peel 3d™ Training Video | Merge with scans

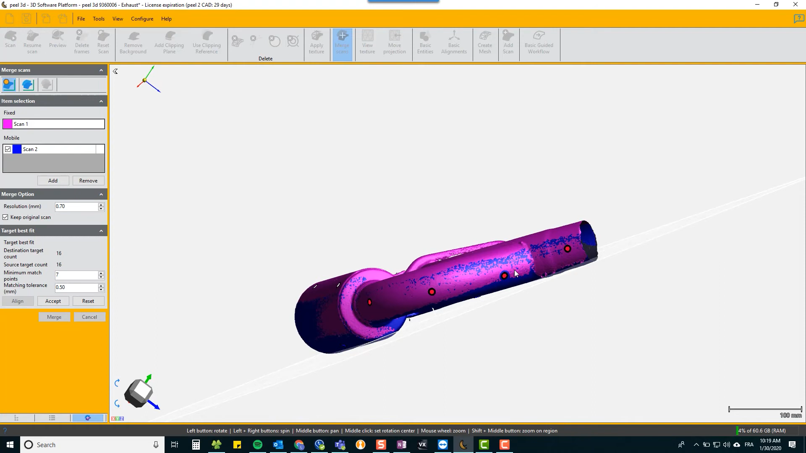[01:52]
automatic and very very accurate so that is the best way to merge
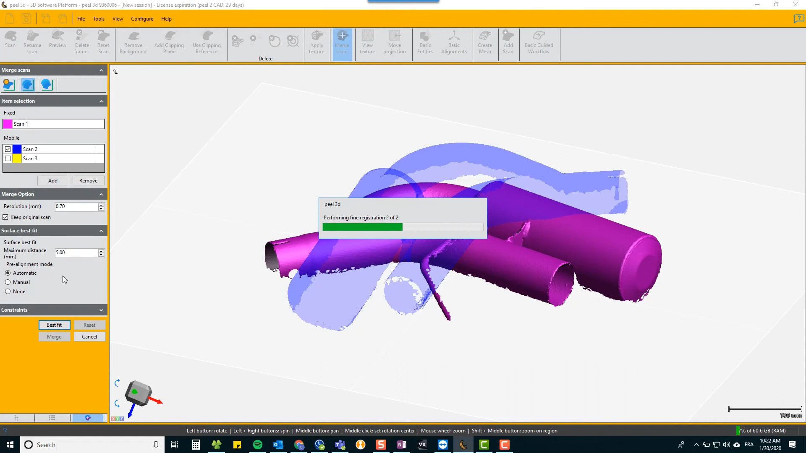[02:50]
got enough unambiguity it can automatically
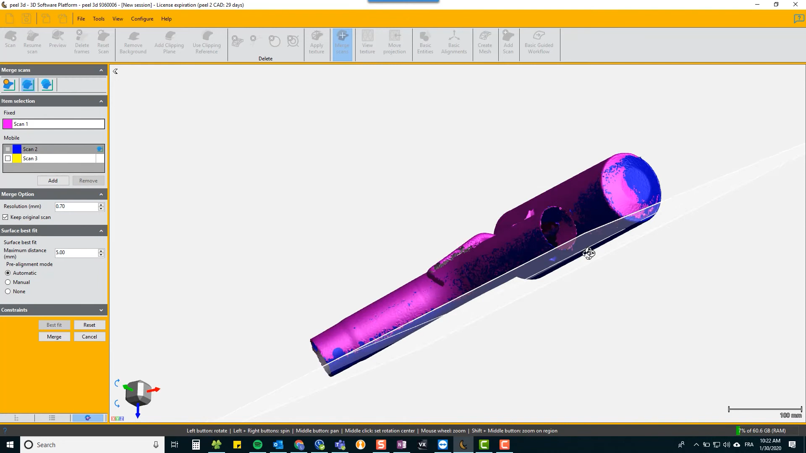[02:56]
mesh them and it's done a very good job here but if you have a very symmetrical object sometimes
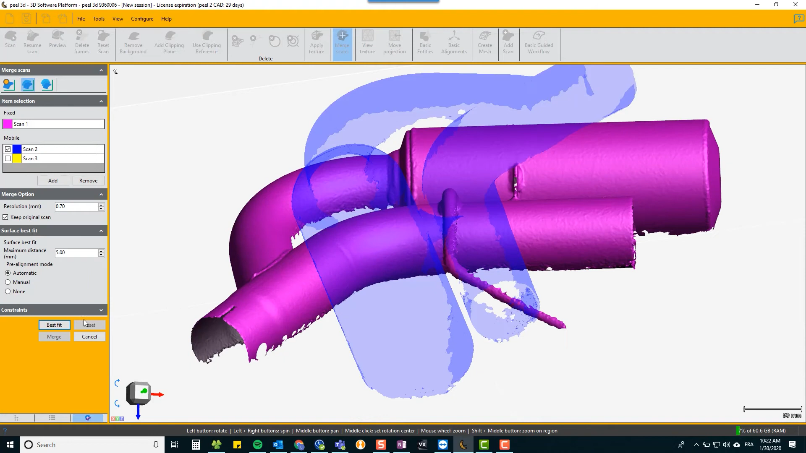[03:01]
it can get confused so we'll show you the manual method the manual method you identify
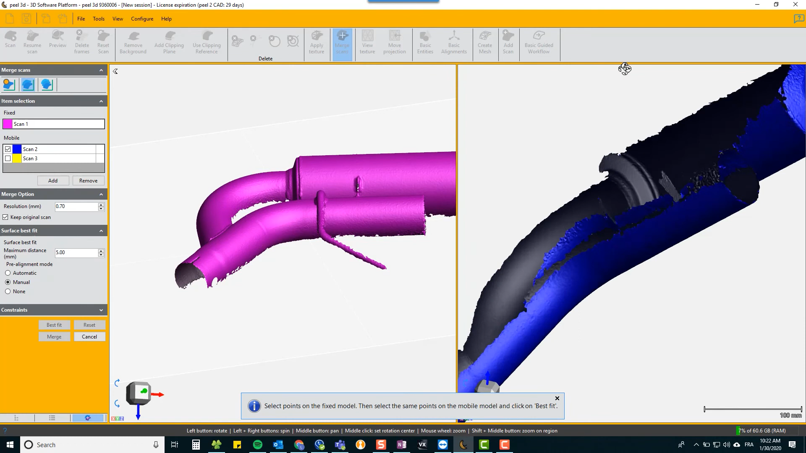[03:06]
pairs of points so they're roughly in the same position so align your two scans
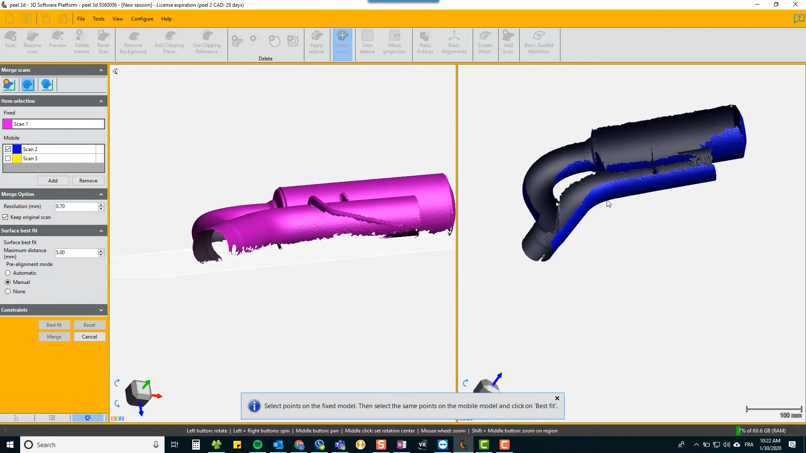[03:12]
so that they represent in space where they were originally and
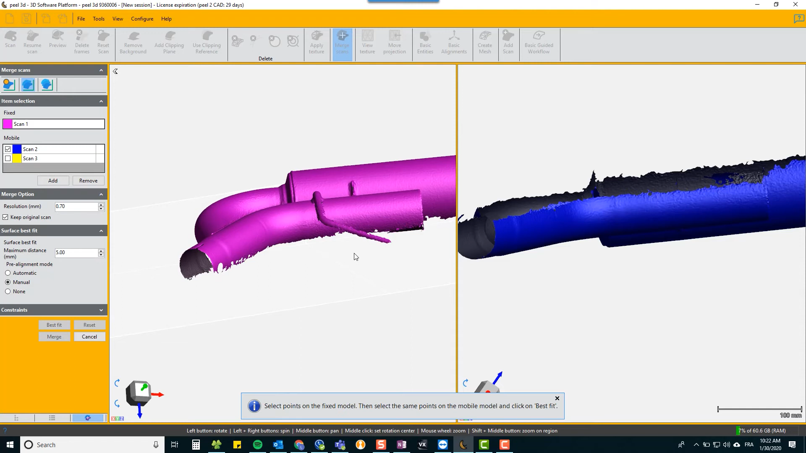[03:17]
then pick pairs of points approximate it doesn't have to be very very accurate
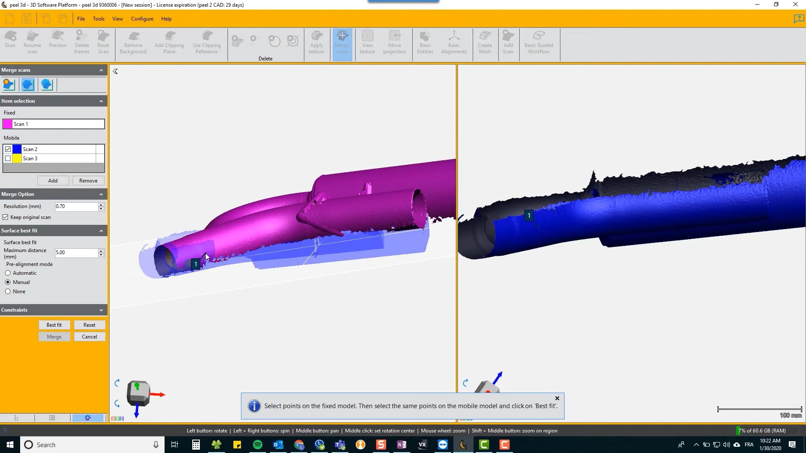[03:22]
and as far apart as possible that enables the algorithm to pre-align itself and it's showing you on the screen on the left what it thinks is going to be the result so